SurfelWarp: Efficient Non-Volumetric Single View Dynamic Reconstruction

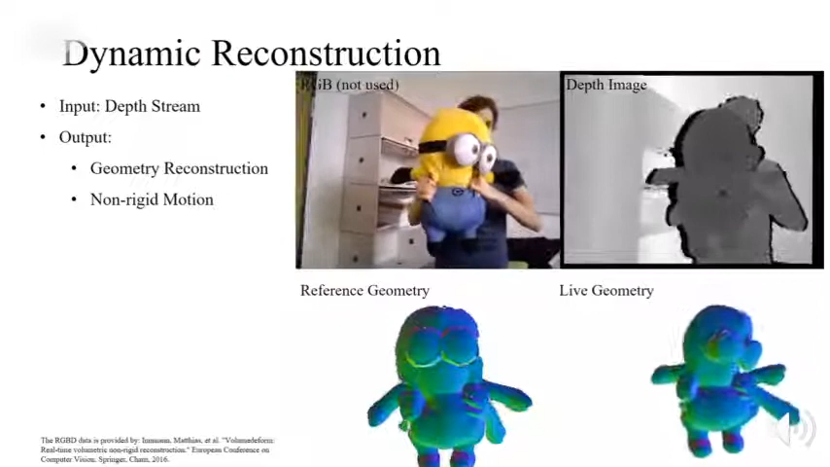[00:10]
Our pipeline takes input from a sequence of RGBD image, produces reconstructing geometry, and non-region motion as output.
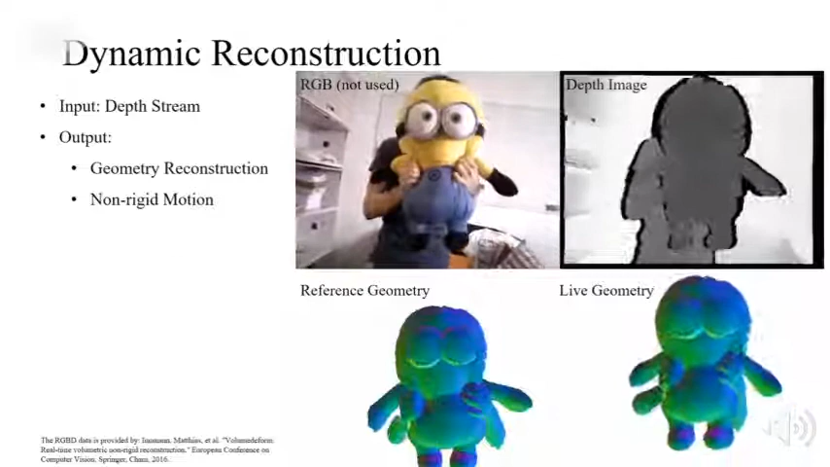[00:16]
No pre-order information about the scene,
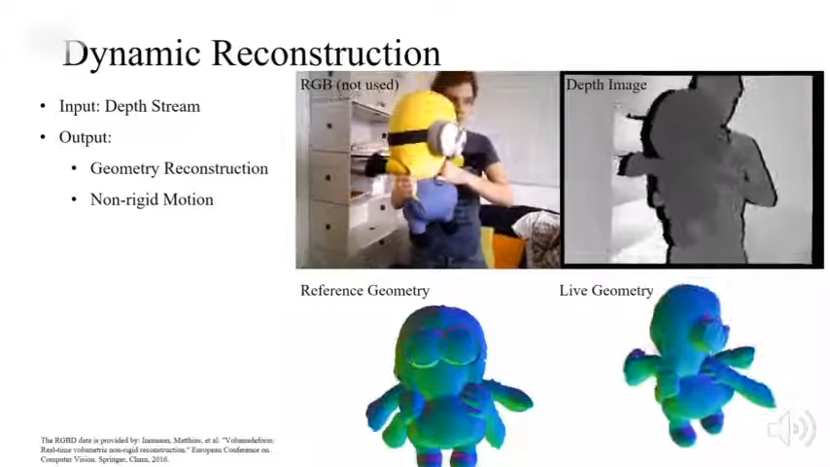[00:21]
like the geometric template or embedded skeleton, is required. We briefly compare dynamic reconstruction with tracking orders.
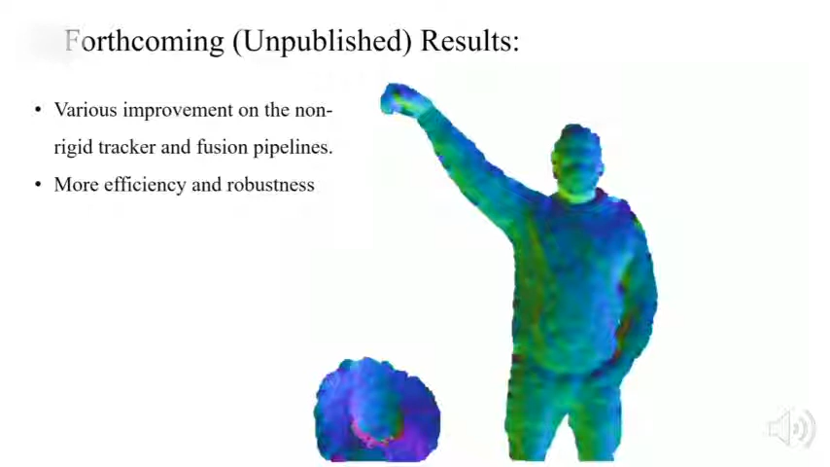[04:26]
towards efficient and robust online dynamic reconstruction. Thanks for your attention.